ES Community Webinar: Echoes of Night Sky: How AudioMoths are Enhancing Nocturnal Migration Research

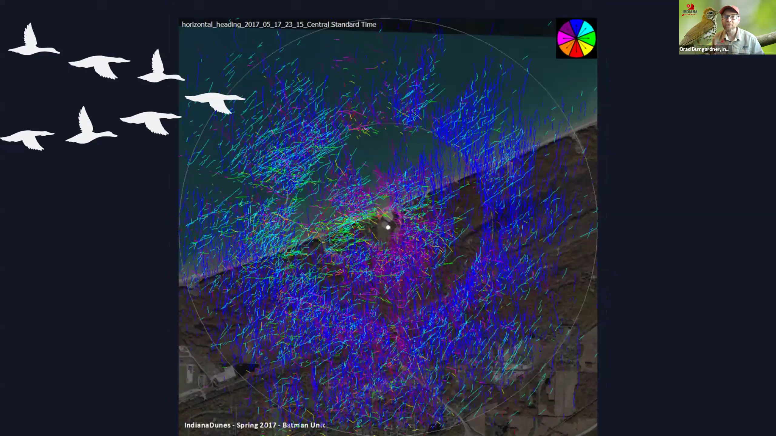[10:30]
If we had seen it just a couple hours earlier, turn on, you know, turn on the sun at midnight, we would have been blown away. There's so much migration overhead that we can detect.